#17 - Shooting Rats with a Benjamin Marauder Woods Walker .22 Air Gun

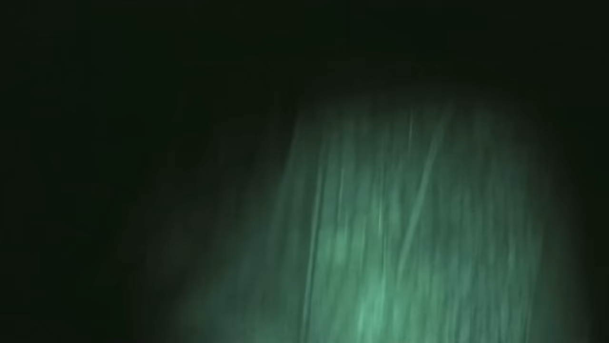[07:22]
They like to peek out from under things they do like to
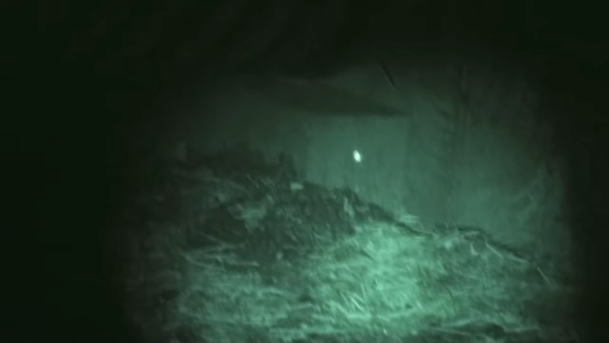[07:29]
look and they pay the price
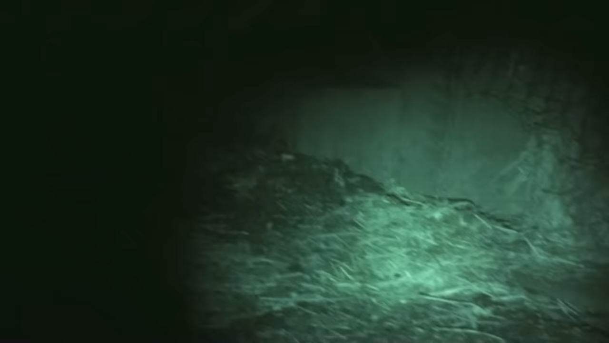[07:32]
Woods walker is extremely accurate
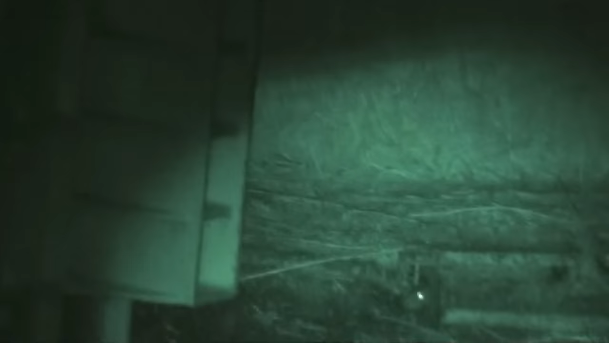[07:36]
The laser sight is very reliable very happy with it
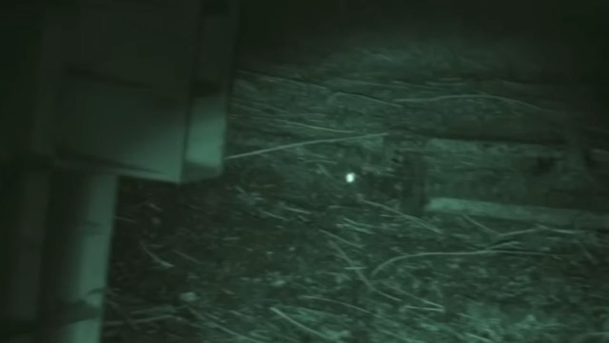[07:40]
This feed area they have plywood
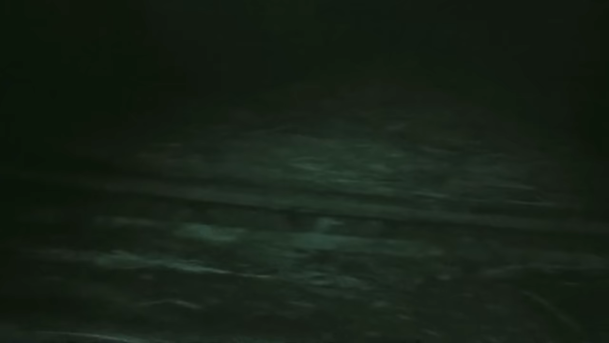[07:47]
on top of what appears to be old pallets and that
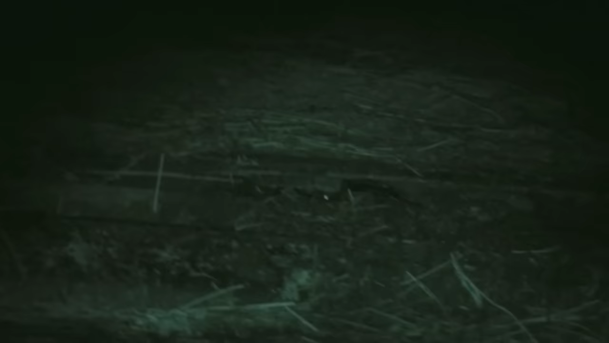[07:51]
keeps the feet up off the wet ground but it also provides a cavity underneath the perfect habitat for the rats and they are taking full advantage of it
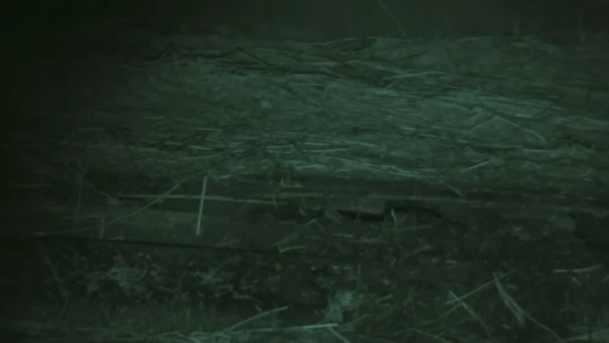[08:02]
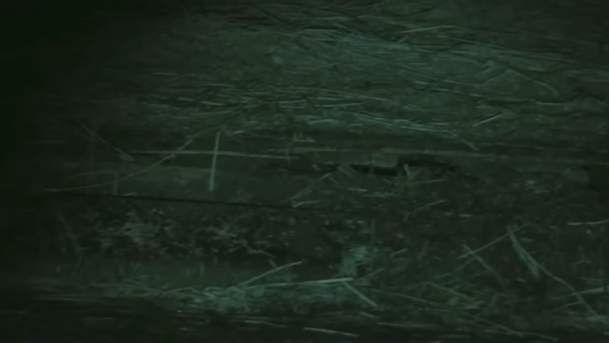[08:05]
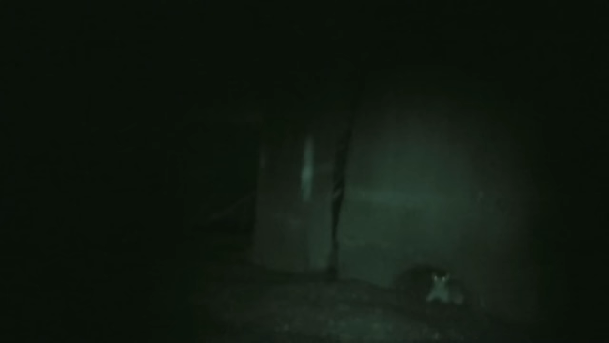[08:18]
And here's another one peeking out from under that same ecology block we saw earlier He took a good shot and this underneath the plastic there is grain And they keep it covered so they keep the rain off of it
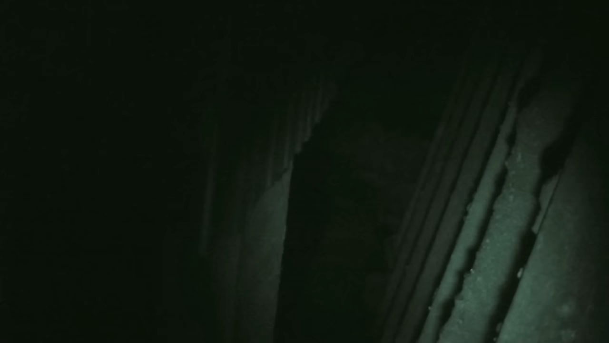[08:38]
Also to keep the birds from eating it all up
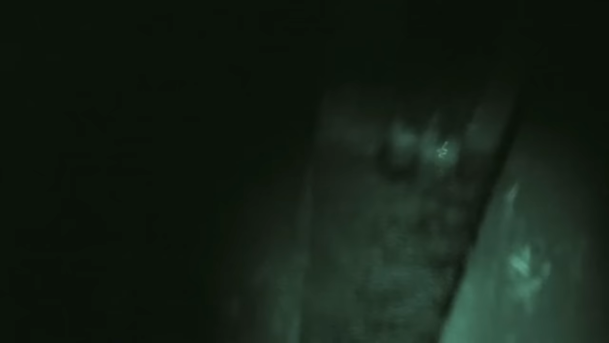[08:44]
Yeah let's do the backstroke here for a while
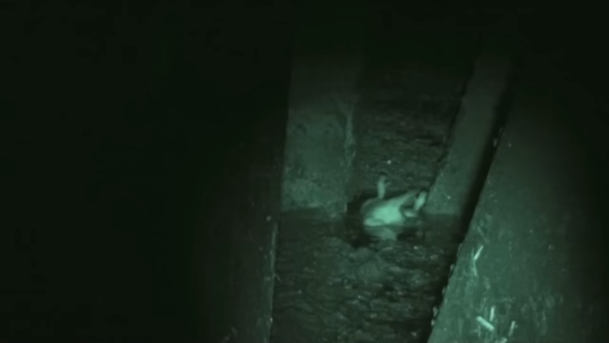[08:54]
And very quickly dead no suffering it's just
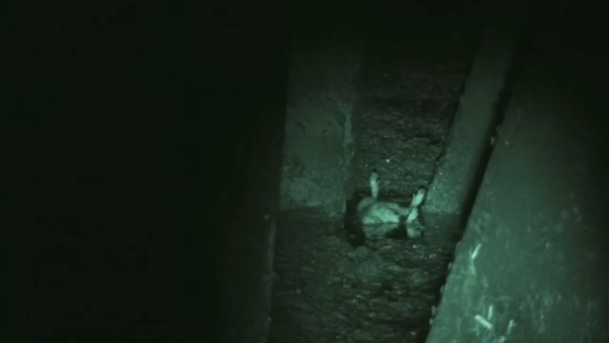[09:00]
a far better death than that the rat would experience
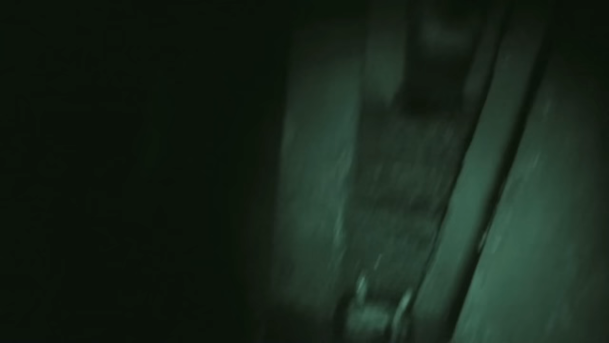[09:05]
with poisons and another one down he goes
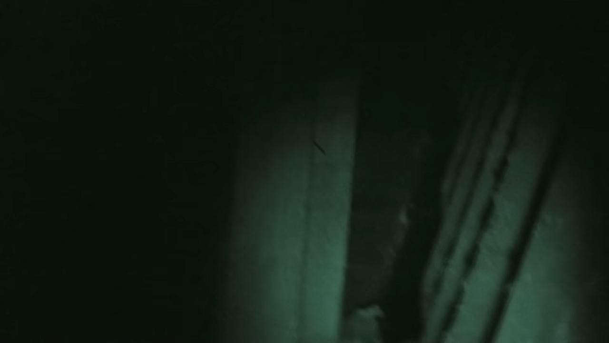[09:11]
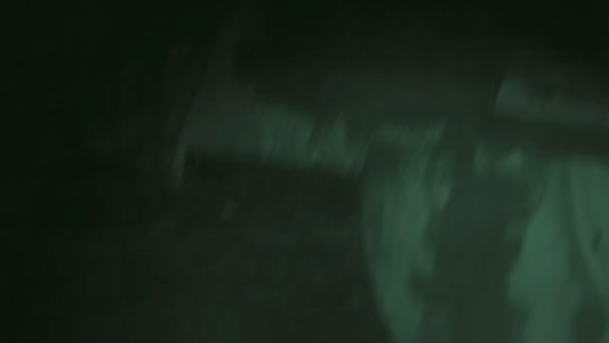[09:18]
Very often they this is about all you get to shoot at
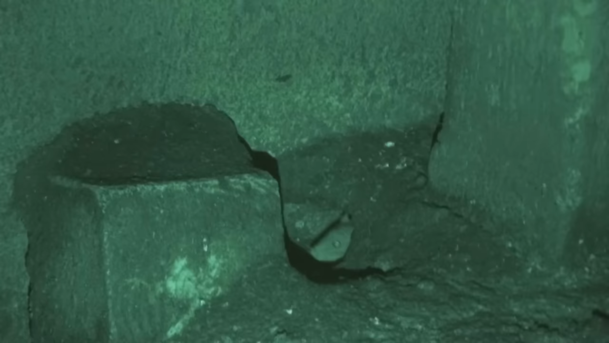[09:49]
This is an interesting shot you see there are two holes. I double charged something I I don't remember ever doing before
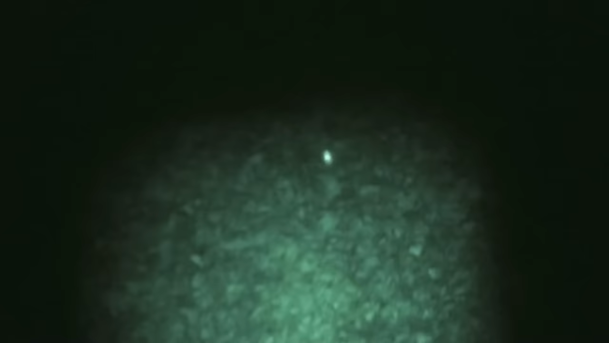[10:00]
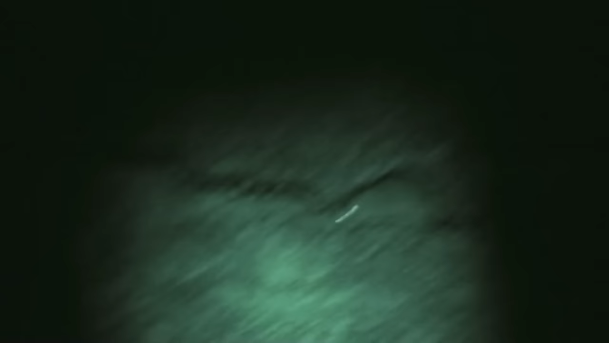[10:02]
I actually got two pellets in the chamber and both of them hit the rat so I guess he's double dead